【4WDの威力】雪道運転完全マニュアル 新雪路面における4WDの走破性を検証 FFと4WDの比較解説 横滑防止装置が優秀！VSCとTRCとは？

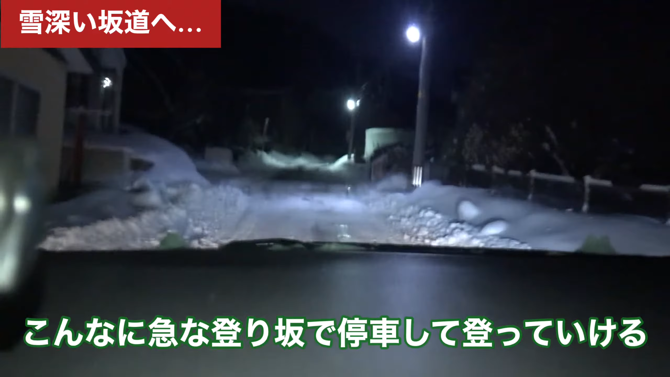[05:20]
多分このクラスの登り坂だと多分ここで途中で止まってしまうとですねおそらくFFだと登っていけないと思いますねただこの車だとこう止まってもですね全然登っていけますねやっぱりここ4区はすごいなと思いますこの急な登り坂で途中で止まって発進してもですね全く問題なく全然滑ることもなく登っていけるのでこれはすごいですね
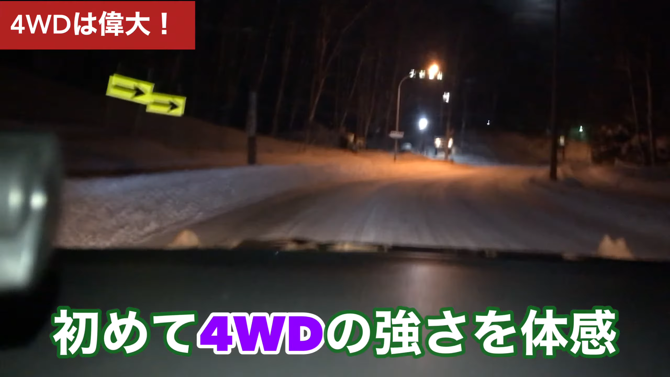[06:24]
さすがにこれだけ急だとスタックしてしまう車もあると思うのでもともとこの辺はロードヒーティングが入っているんだと思いますまたこの車を納車してから1週間ちょっと経つんですけれども初めて4WDってすごいなって思いましたまあ低端な道を走る分には4WD活用する場所なくてですねこういった登り坂スタックしそうな場所ですねそちらで4WDの走破性発信性能出てくると思いますので